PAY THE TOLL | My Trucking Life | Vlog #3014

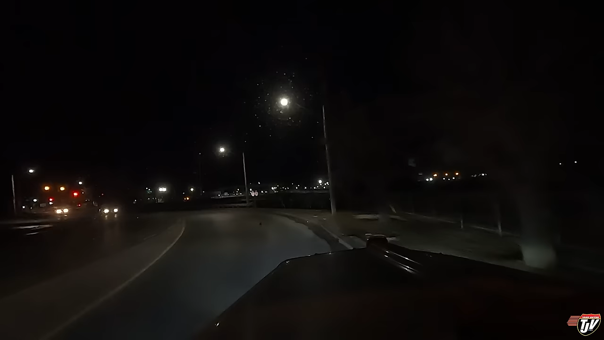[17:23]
so it went really well international bridge highway 71 and then turn right in 610 meters see this traffic light here turn right on international bridge highway 71 and then turn right in 610 meters this traffic light here confuses me because there's a sign off here just to the right that says right turn permitted
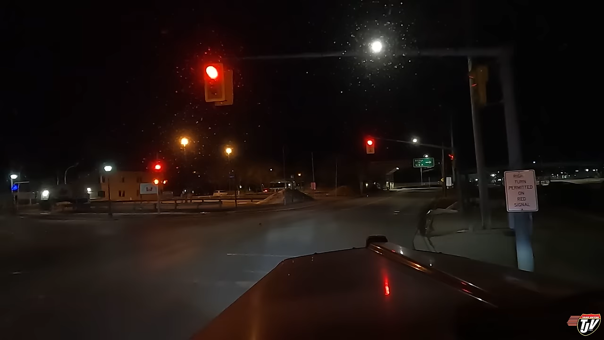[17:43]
on red signal but there's no right turn there's a river there do they consider going straight because the straight here is slightly to the right do they consider that a right turn can i go through this red then but i've never gone through the red because i don't i don't i'm assuming that's what the sign must mean but i'm not risking it right turn permitted on red signal there is no right turn
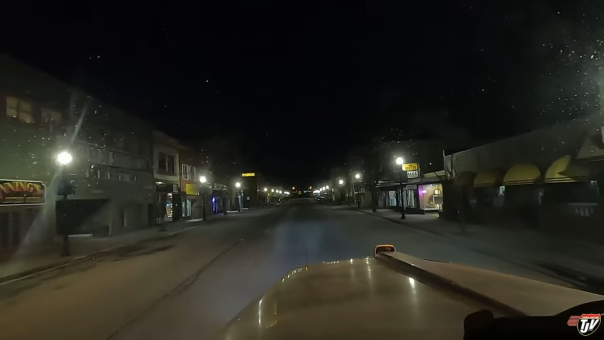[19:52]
like all these little shops on down this street here i'd love to just go and sort of window shop or just browse just walk through walk